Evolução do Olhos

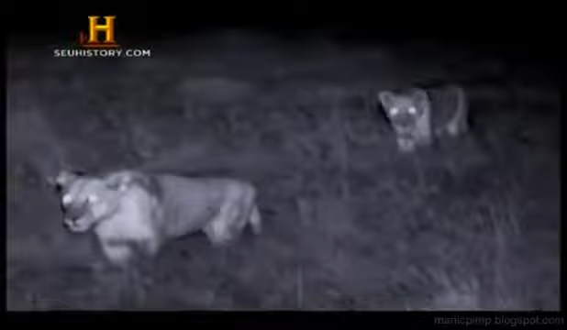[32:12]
e contos de fadas... olhos que brilham no escuro... assustam crianças há séculos. Mas o que é um pesadelo... para alguns... para outros... é uma dádiva da evolução.
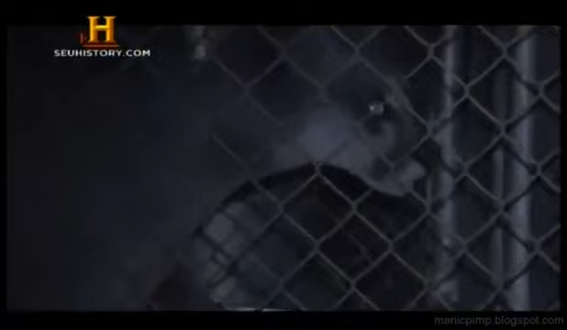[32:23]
Eles nos enxergam muito bem... muito melhor do que nós os vemos. Com certeza.
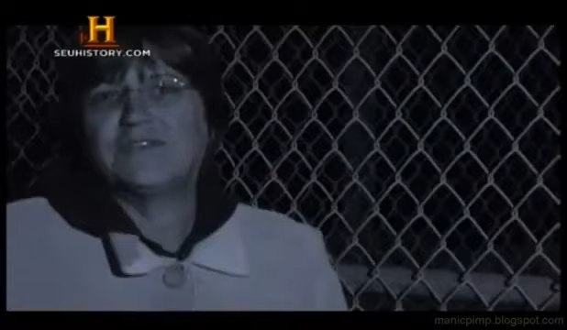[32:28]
Se um deles nos perseguisse... nem notaríamos sua presença. Mesmo sem luz... eles sabem quando e quem está vindo.
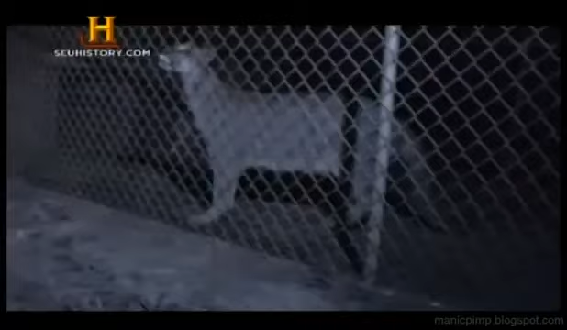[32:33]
A função dos olhos brilhantes... vai além de assustar.
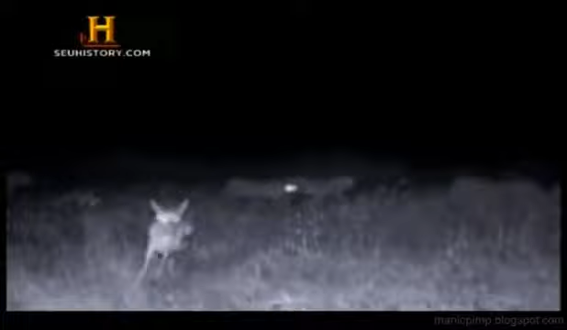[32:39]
Essa adaptação... tornou os felinos... excepcionais caçadores noturnos.
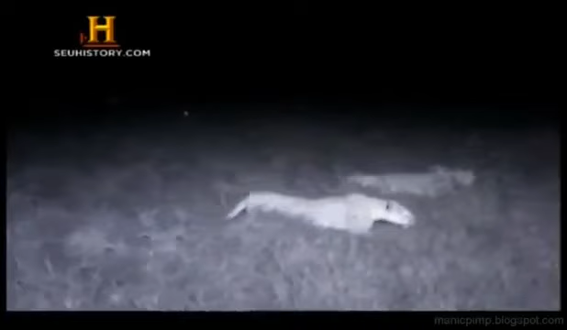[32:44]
Esses animais... são muito ativos à noite...